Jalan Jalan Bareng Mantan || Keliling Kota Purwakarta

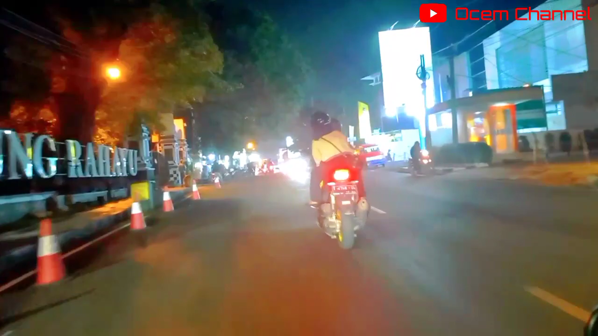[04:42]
Pusat kota Kabupaten Purwakarta di malam hari.
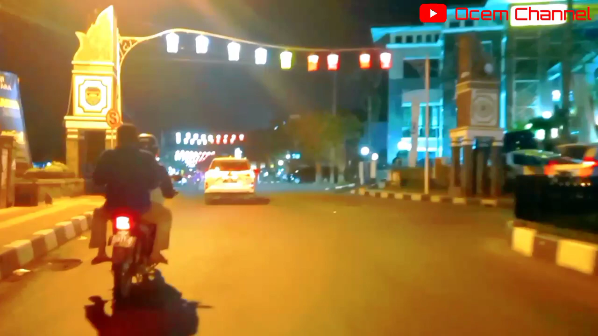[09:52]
Semua jalan Kolonel Kornel Singawinata menuju arah ke Taman Sri Baduga dan ke arah stasiun Purwakarta.
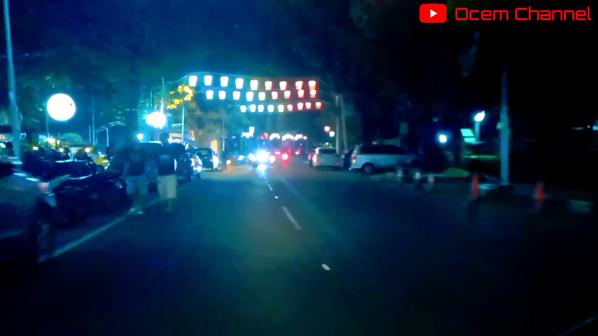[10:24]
Nah, kalau ke kanan atau ke kiri, arah ke stasiun kawanku semua.
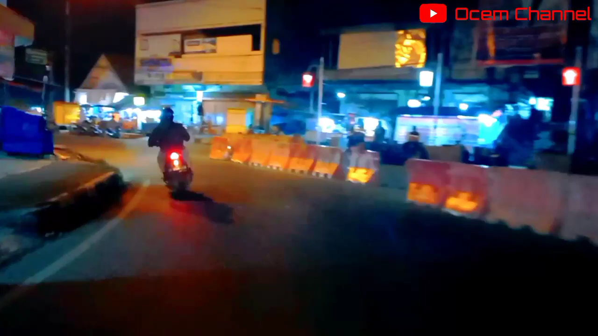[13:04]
Nah, ini menuju pulang kawanku semua, arah ke rumah, ke Pasawahan.